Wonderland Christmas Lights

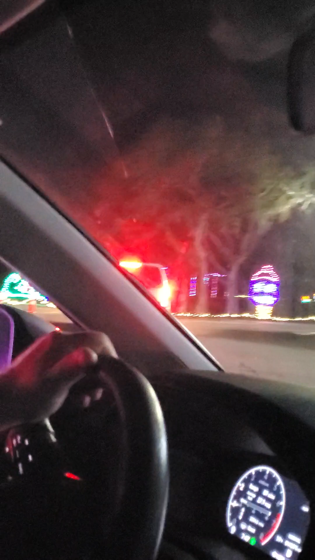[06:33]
Oh, look at that gator. Look at that.
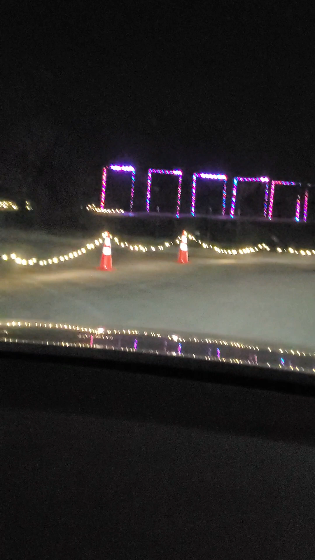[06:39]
That's pretty cool, right? I like that. He's swimming right toward ya. It's gonna bite ya. Put my mistletoe belt on.